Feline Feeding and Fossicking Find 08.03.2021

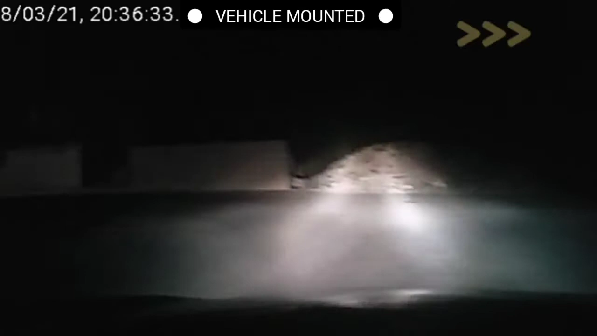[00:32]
So far. Suppose they were cleaning behind it. About time they cleaned that mess up. Oh, there's another kitty there. And anyone else around? Moonflowers are swaying in the wind.
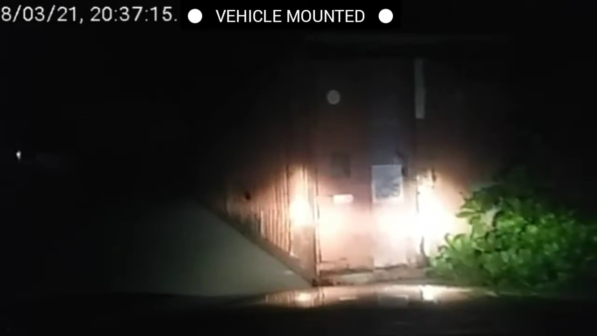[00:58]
Well, let's see if they come. Oh, yeah, look at pretty boy. Oh, they're all coming, look.
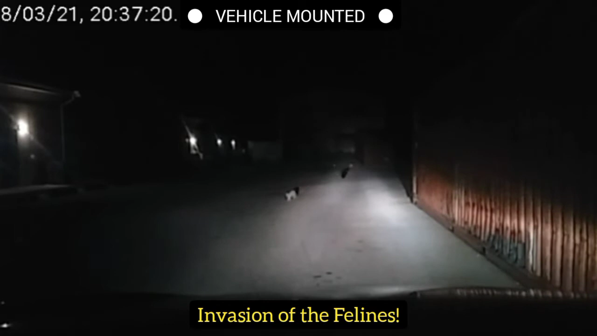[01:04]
And I mean, they are running. Poor buggers are hungry. Ah, poor little things, eh? That's bushy tail. Ah, yes. He's not in front of the lot tonight. That's the gray one. He's chasing the gray one.
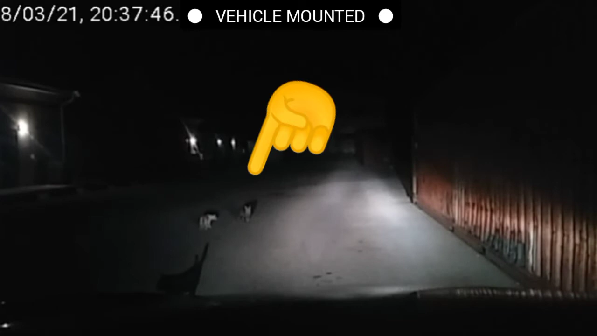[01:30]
That's the I call him the skip cat. He's always digging in the skip. Pretty boy is the unofficial immigration officer here.